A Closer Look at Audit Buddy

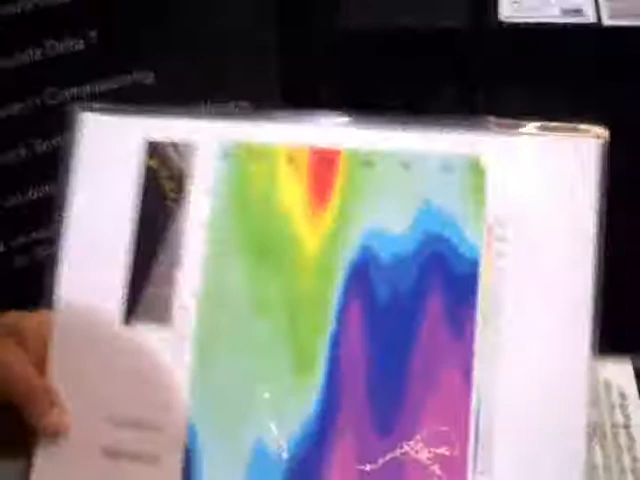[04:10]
We have a mode called quick scan where in this part,